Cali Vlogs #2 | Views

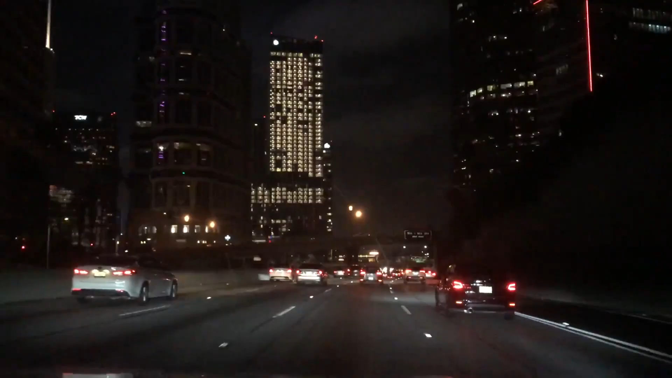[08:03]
The view from here just makes you take it on and it's fantastic.